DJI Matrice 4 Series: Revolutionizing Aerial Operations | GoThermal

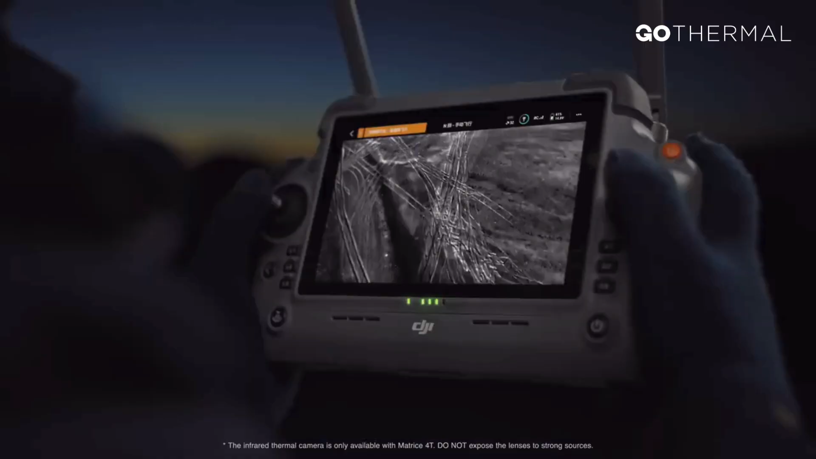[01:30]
Its advanced computing power enhances thermal imaging, delivering ultra-high-resolution infrared visuals.